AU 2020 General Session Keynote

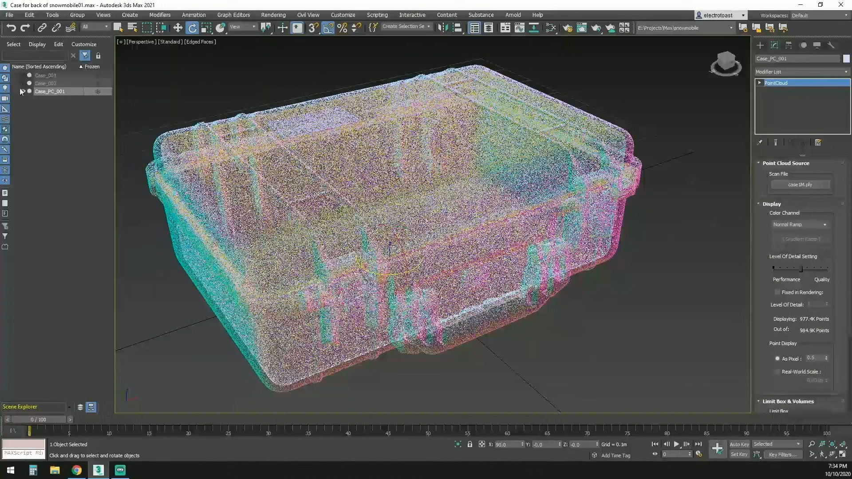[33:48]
retopologizing geometry and converting photogrammetry data into assets with the right level of detail,